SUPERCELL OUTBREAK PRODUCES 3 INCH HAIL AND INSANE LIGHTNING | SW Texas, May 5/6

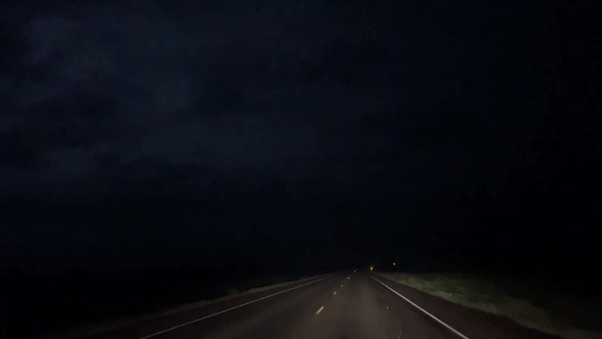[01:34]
As we drove, the supercell caused near zero visibility conditions and slammed us with 70 mph winds, making driving treacherous, making driving treacherous.